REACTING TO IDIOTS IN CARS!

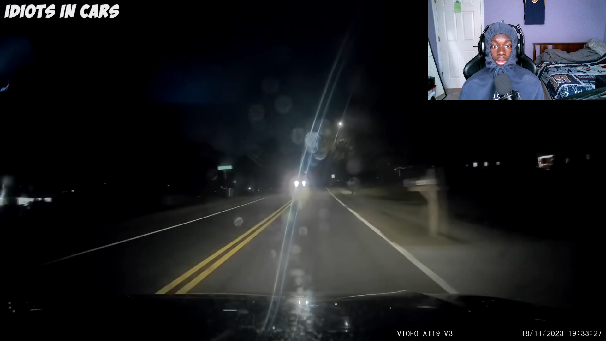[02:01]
great driver oh my god what the fuck
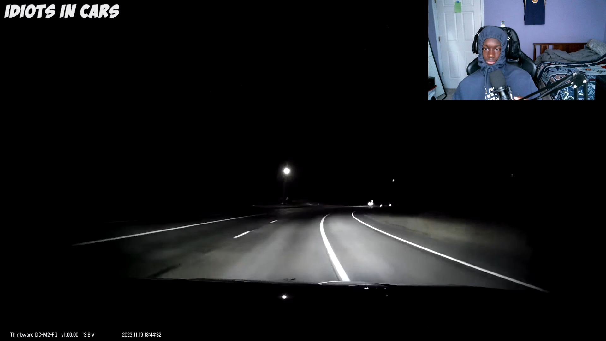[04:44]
this guy's just in the middle of the road is that a cop right there